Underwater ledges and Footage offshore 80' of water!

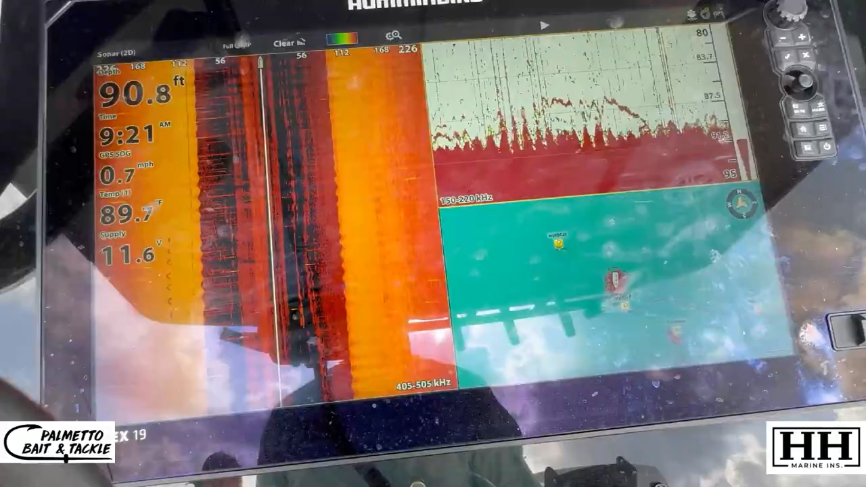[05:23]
On screen: depth 90.8 ft, speed 0.7 mph
You can see on the screen here where we have a ledge right here.
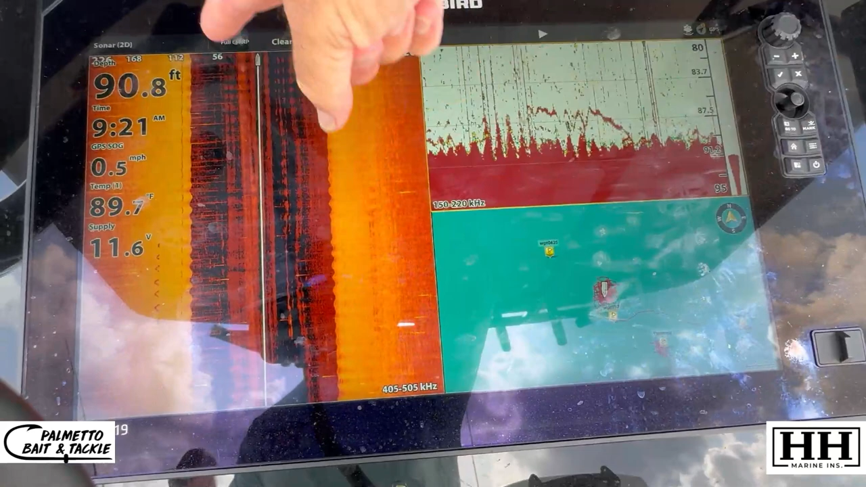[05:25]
On screen: depth 90.8 ft, water 89.7°F, speed 0.5 mph
We have some really hard bottom and some really rocky bottom. And you can see the fish coming up in the water column.
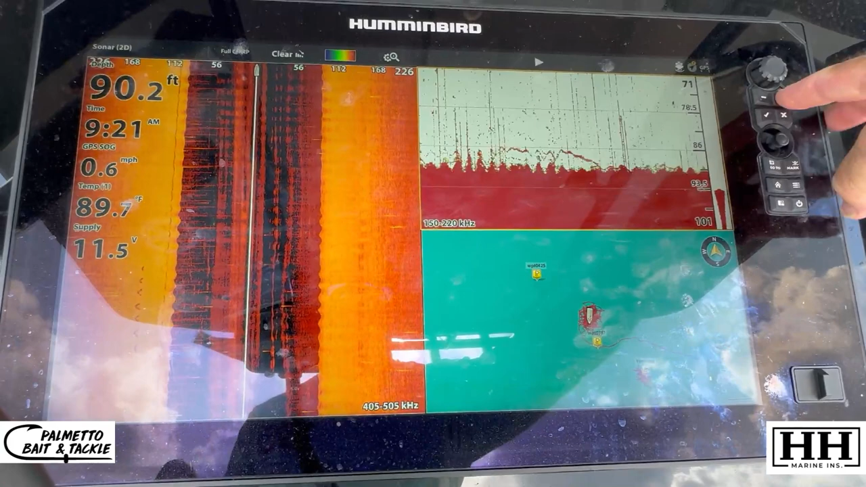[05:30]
On screen: depth 90.2 ft, water 89.7°F, speed 0.6 mph
We've caught mangrove snapper, yellowtail snapper, red grouper, gag grouper, scamp grouper, trigger triggerfish,
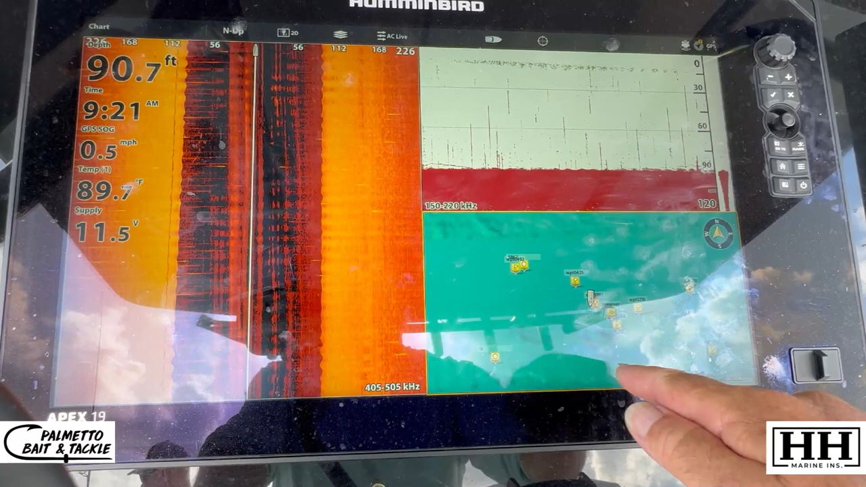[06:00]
On screen: depth 90.7 ft, speed 0.5 mph
It goes from here, and there's a ledge here, and it goes out, and it goes all the way out to this way. So you can see where it goes.
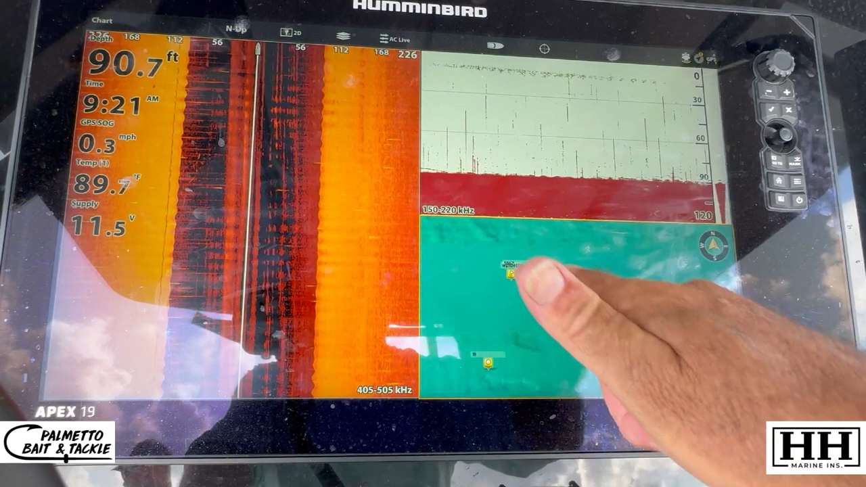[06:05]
On screen: depth 90.7 ft, water 89.7°F, speed 0.3 mph
So you just kind of follow where it's not marked.
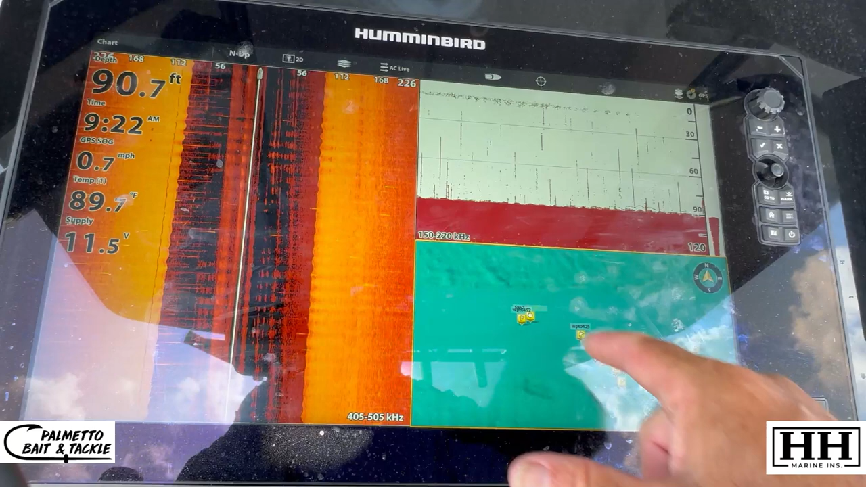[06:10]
On screen: depth 90.7 ft, water 89.7°F, speed 0.7 mph
You kind of follow that and get an idea of what you're looking at.
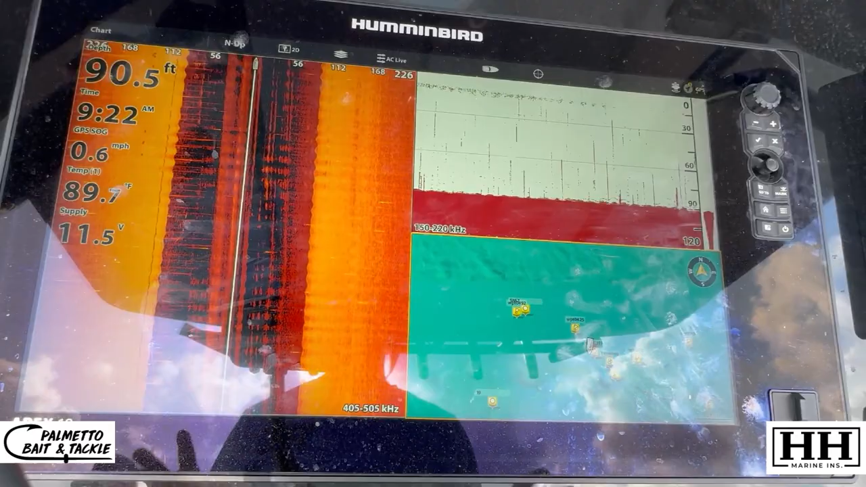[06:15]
On screen: depth 90.5 ft, water 89.7°F, speed 0.6 mph
But as you can see underwater, there's a lot of life down there. There's a lot of rocks, good ledges.